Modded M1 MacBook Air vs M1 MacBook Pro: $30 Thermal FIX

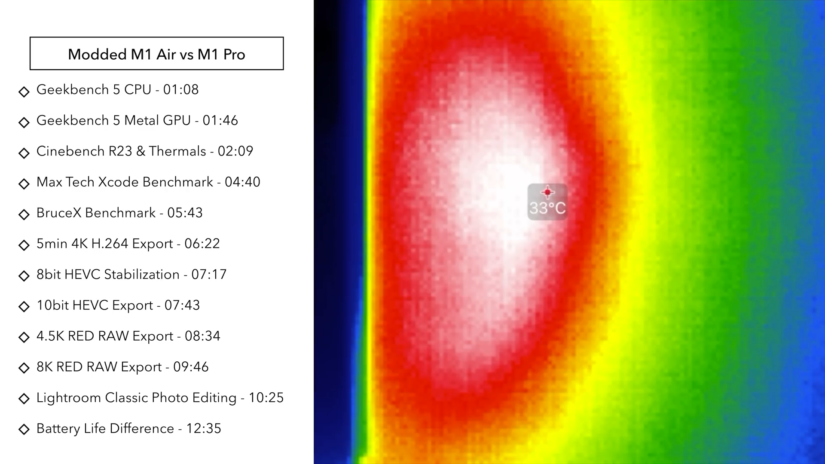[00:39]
On screen: spot 33°C
and we're gonna check the temperatures of the bottom of the case because those thermal pads are gonna heat it up more on the MacBook Air.
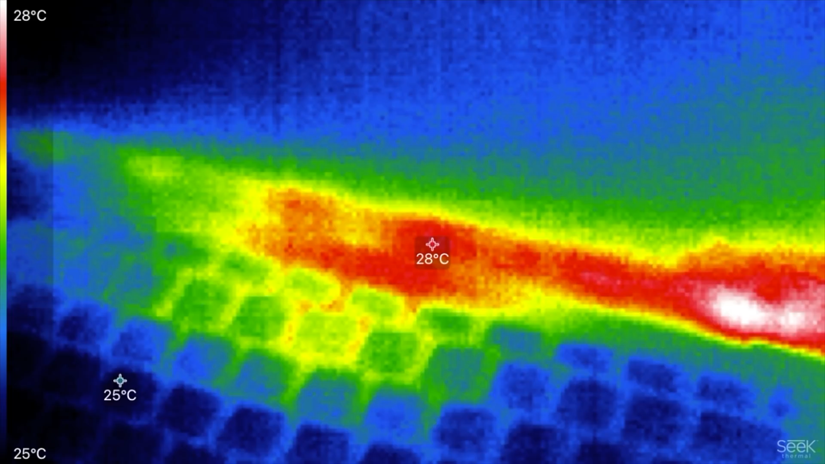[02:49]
On screen: scale top 28°C, scale bottom 25°C
we've got 28 degrees Celsius on the MacBook Air's keyboard.
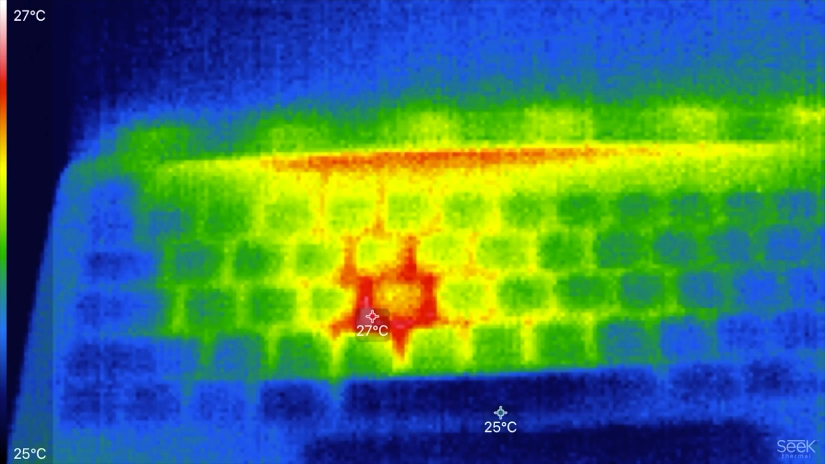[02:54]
On screen: scale top 27°C, scale bottom 25°C
Moving over to the MacBook Pro, we have a hotspot of 27 degrees Celsius, so it is staying a little bit cooler right now, just hit 28, so let's see how they heat up. Now that it's been 7 minutes, I wanna take another reading. Looks like we're sitting at 40 degrees Celsius on the MacBook Air on the keyboard,
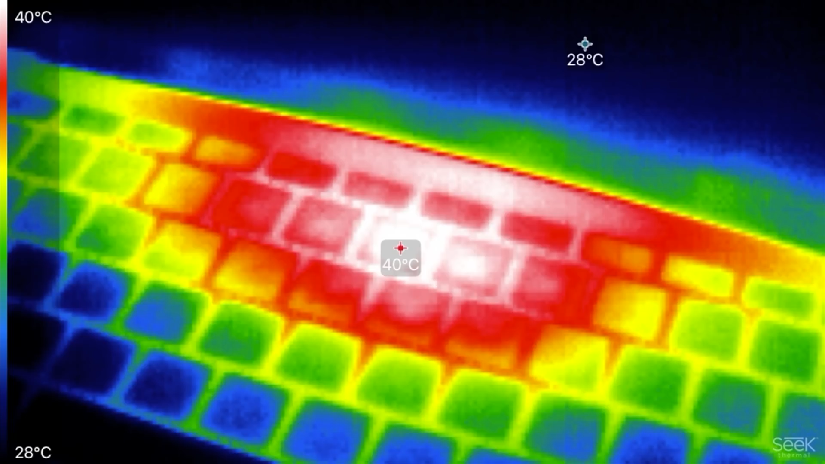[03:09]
On screen: scale top 40°C, scale bottom 28°C
37 degrees, 38 on the MacBook Pro, so the MacBook Pro is staying a little bit cooler because of that fan, and now let's flip these over and check the bottom case.
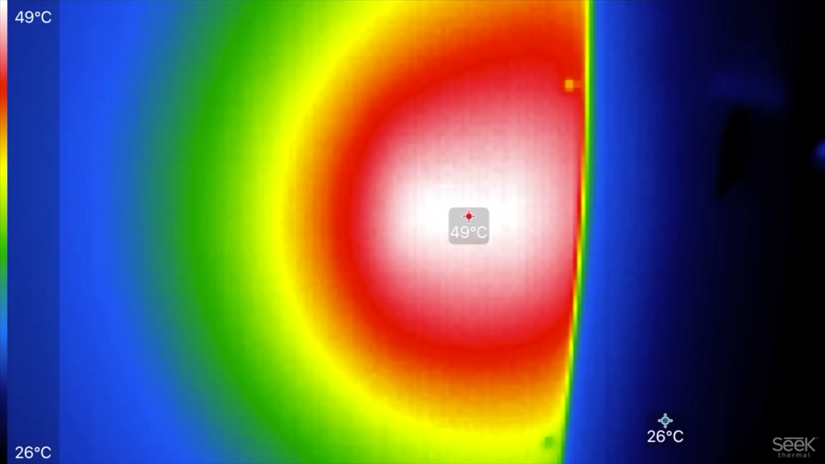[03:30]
On screen: scale top 49°C, scale bottom 26°C
49 degrees Celsius on the bottom of the MacBook Air. We actually have a hotspot right here on the table.
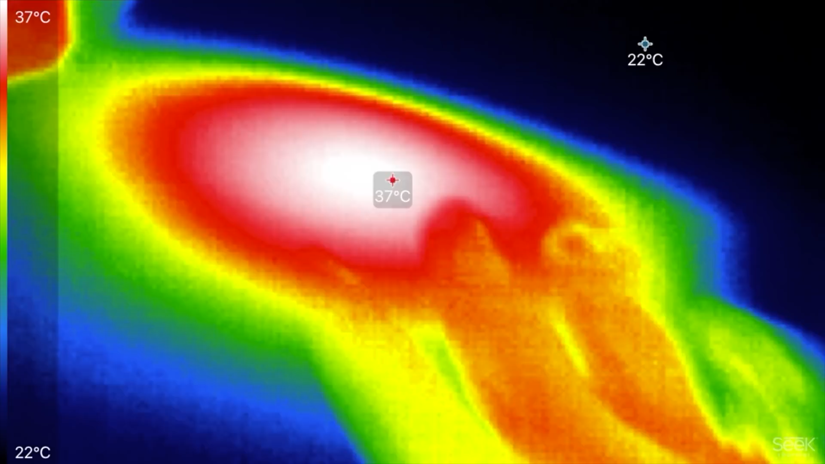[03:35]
On screen: scale top 37°C, scale bottom 22°C
Look at that, 37 degree hotspot on the table, here, 28 degree hotspot,
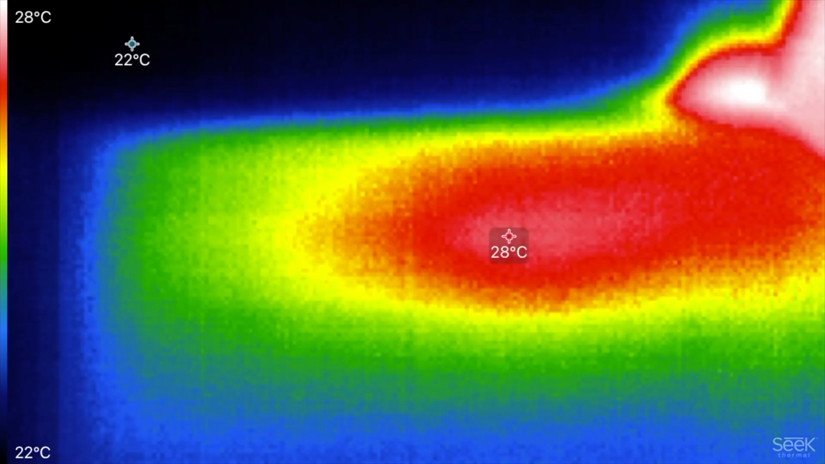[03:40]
On screen: scale top 28°C, scale bottom 22°C
and the MacBook Pro is 33 degrees Celsius, so that's 33 compared to 49.